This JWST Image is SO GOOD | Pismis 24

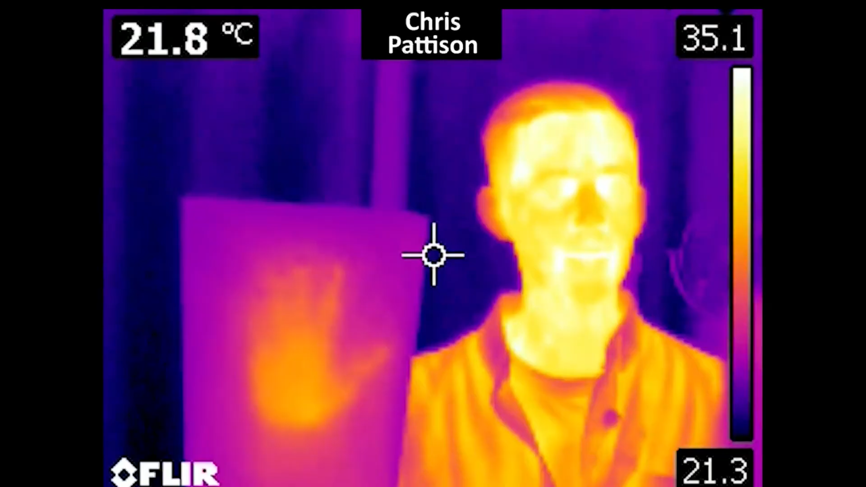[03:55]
On screen: spot 21.8°C
The telescope effectively works like a heat camera, and our eyes can't see that kind of light at all. This means the colours added here aren't exactly real,